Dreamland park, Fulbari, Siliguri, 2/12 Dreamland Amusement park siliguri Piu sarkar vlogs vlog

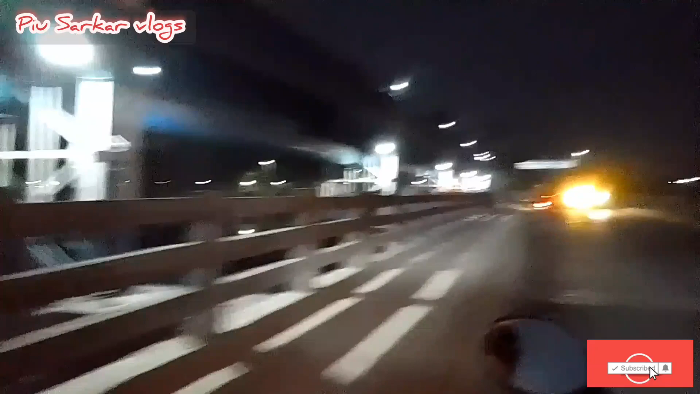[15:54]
মেন রোডে তুমি গাড়ির দিকে ধ্যান রাখো তাহলেই হবে মহানন্দা ব্যারেজ।